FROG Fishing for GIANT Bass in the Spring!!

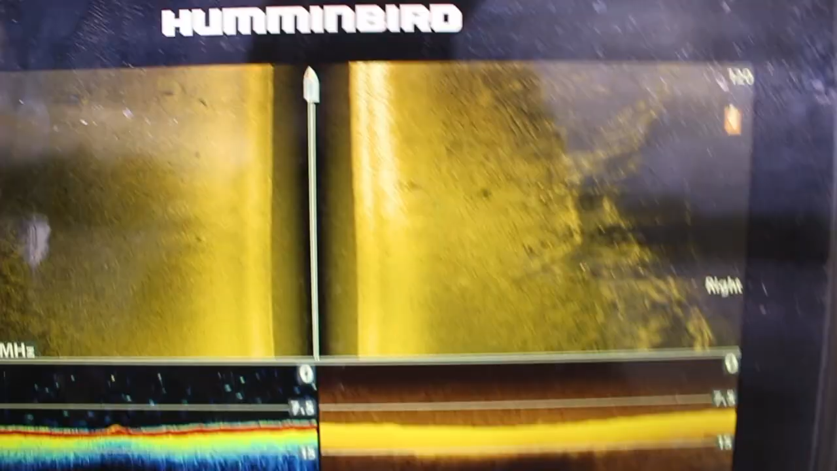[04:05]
So it's not really that clear, but that's actually the stump where I caught that fish.
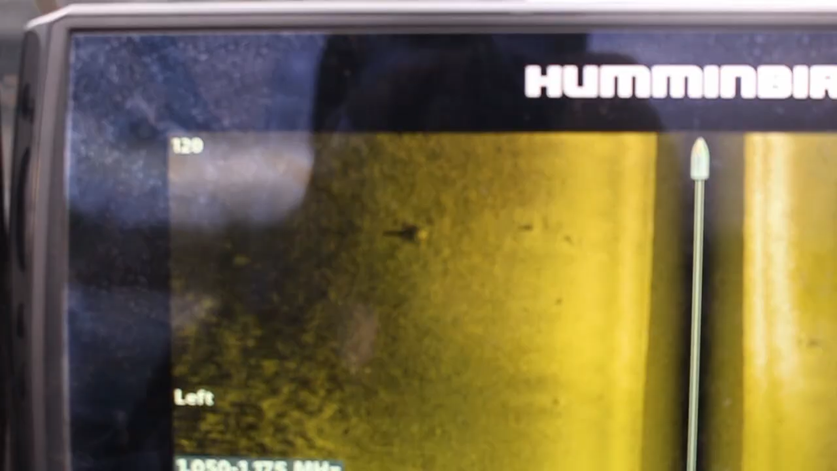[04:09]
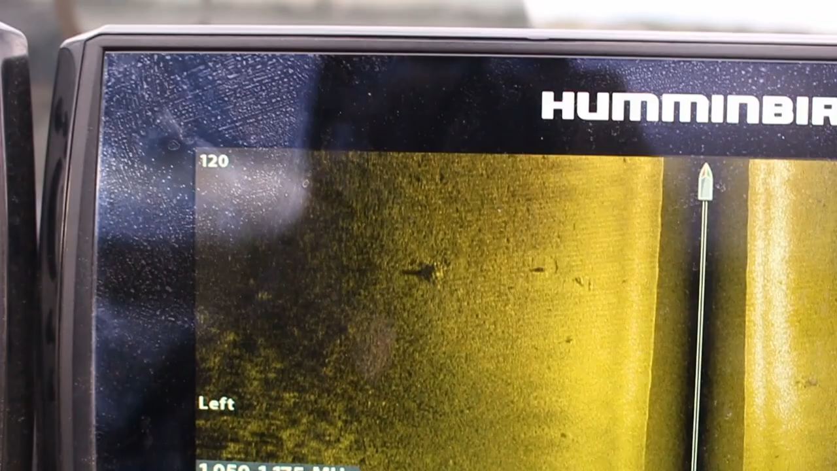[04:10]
I don't know if you'll be able to hear me. Might play back over, but you can see how bright it is right here.
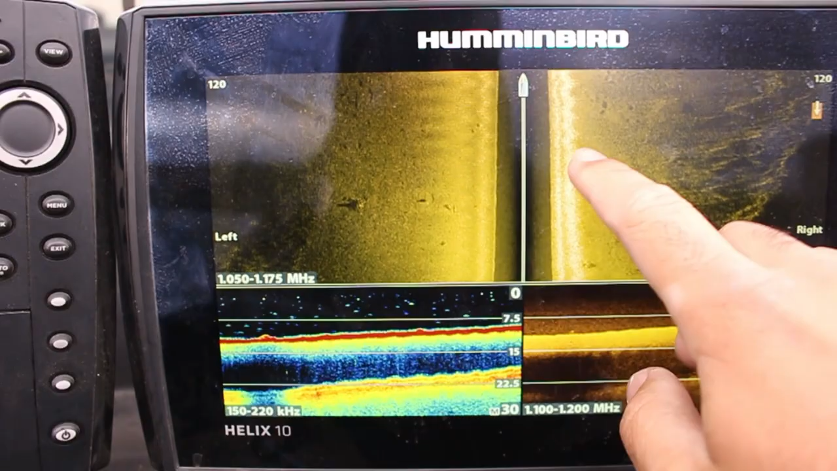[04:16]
It means it's coming up, so it's a ledge that comes down like this, and on the bottom side of that is that stump.
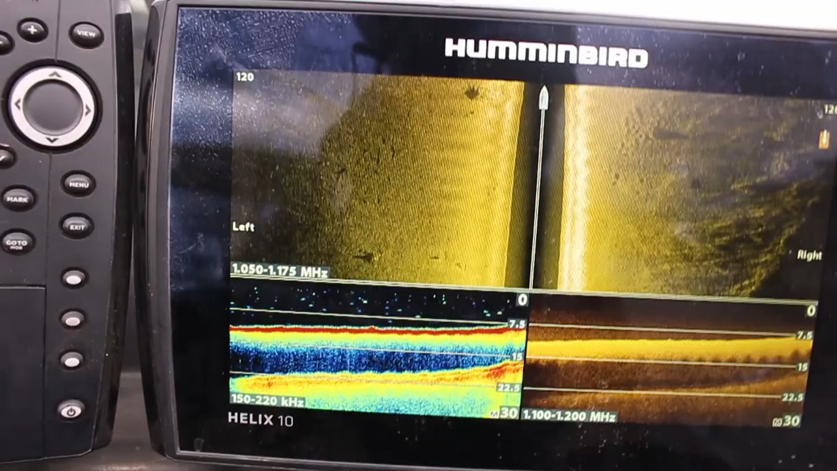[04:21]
There's another one, there's a couple more. So I'm gonna come back, put waypoints on these, and then I'm gonna fish them.